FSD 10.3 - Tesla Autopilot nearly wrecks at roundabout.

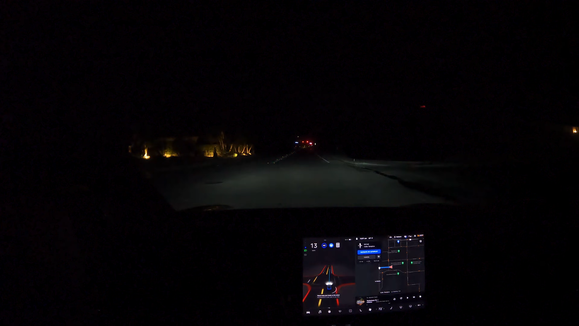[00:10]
Roll my window up. I already noticed we've got some new options to fiddle with. I'm going to not do that going through an intersection. Autopilot has profiles.
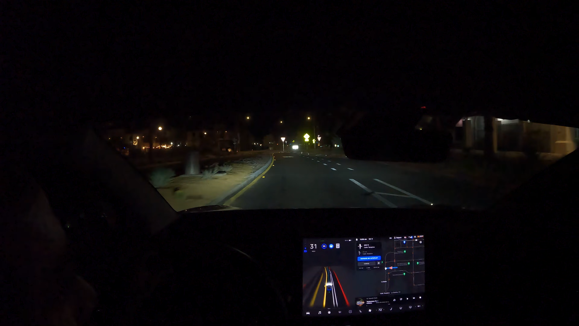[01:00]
Now enter roundabout and take the second exit. 10.2, it was stopping all the way at night. It still is stopping all the way at night.
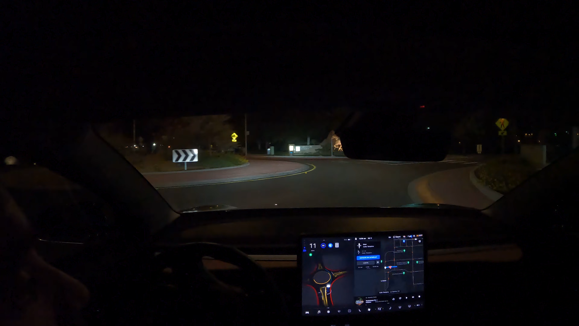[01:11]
During the day, sometimes it'll proceed through those and actually yield. 500 feet, enter the roundabout and take the second exit. Now enter the roundabout and take the second exit. I'm going to bump it and see if it, there you go. If I can give it a little bit of throttle. The wheel does feel a little bit smoother through there.